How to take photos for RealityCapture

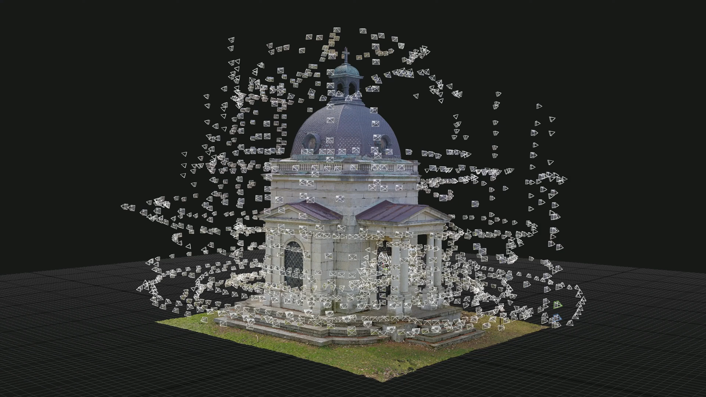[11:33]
And the more close-up shots were used for meshing and texturing to maintain the constant level of detail. It is not perfect. The main obstacles here were large trees overhanging the building. But the final result came out nicely in the end. Next is the tip on how to take photos for interiors.
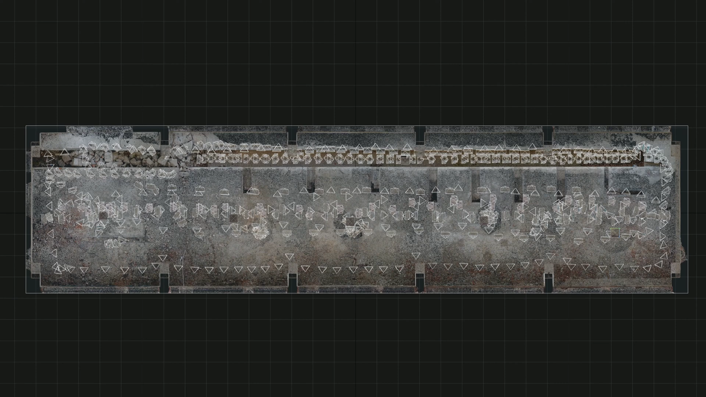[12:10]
In this project the photos were actually automatically aligned to uncolored terrestrial laser scan point cloud without any control points. I talk about this more in a webinar we did with ZNF. The recording of this webinar is on our YouTube channel and the link is in the description. So if you are interested go and check it out. Here is another angle of the same object.
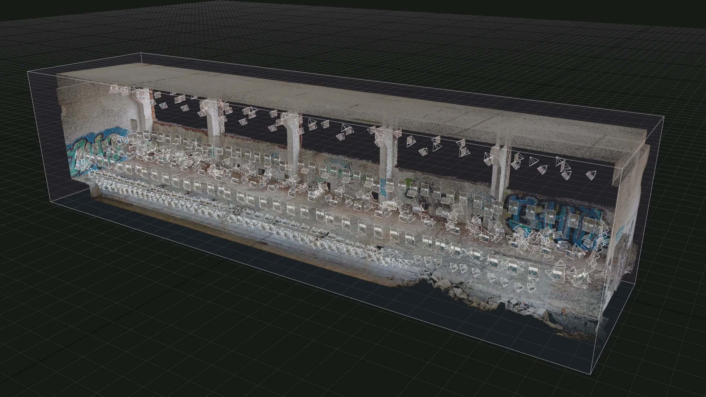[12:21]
You can even notice that some drone shots here were used to project the texture on the ground.
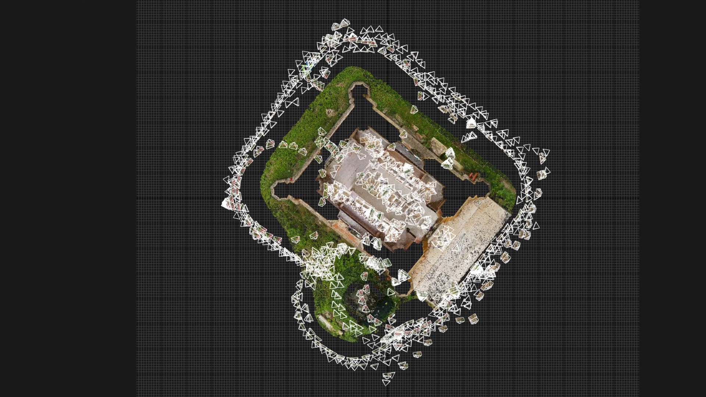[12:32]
Of course you can seamlessly combine interiors and exteriors without control points if you follow these recommendations. We have a tutorial about this topic on our YouTube channel so you can watch it. I will make sure that there's a link in the description. The next example is a pure drone mapping project. In this case a flight planning application was used to generate the flight plan. In this flight application you can use it to define the area you want to map. You can set the altitude thus also the resolution or in other term the ground sampling distance.
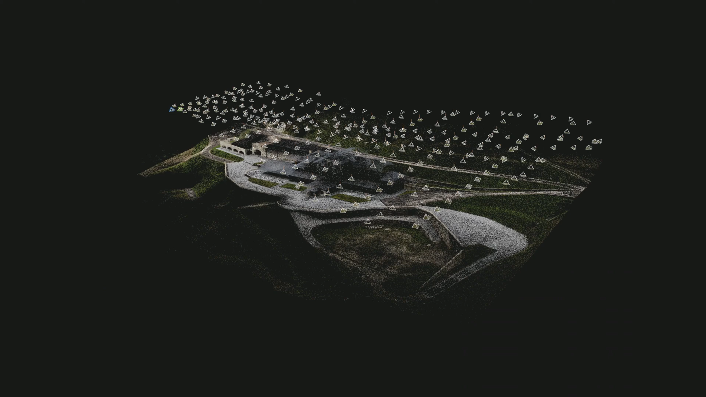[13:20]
Usually the application does this for you but in some cases you might need to step in and adjust the speed and the camera settings manually to get properly exposed photos without motion blur. This is the same flight but just in another view. In this case the flight plan was generated in a way so the drone would approximately
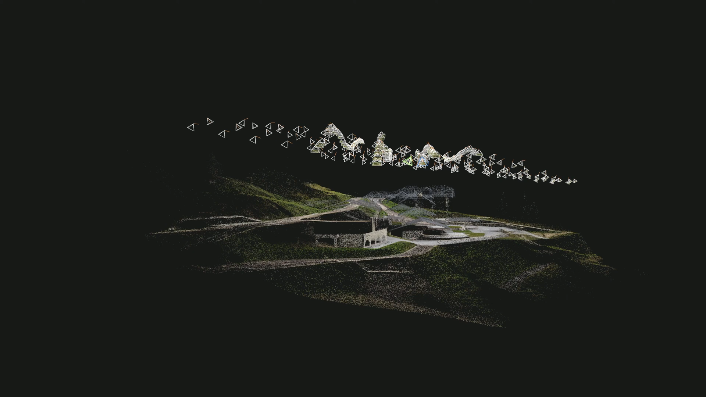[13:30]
follow the terrain to preserve the ground sampling distance. And finally I also want to mention that you can use masks in reality capture.
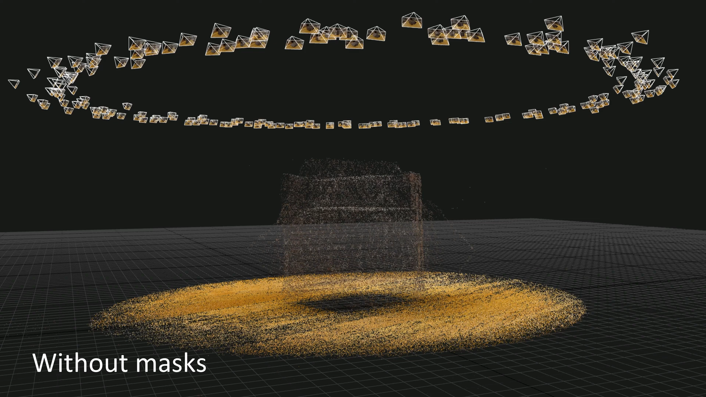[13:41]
Masks can be very useful for scanning small objects from all sides without the need of special equipment.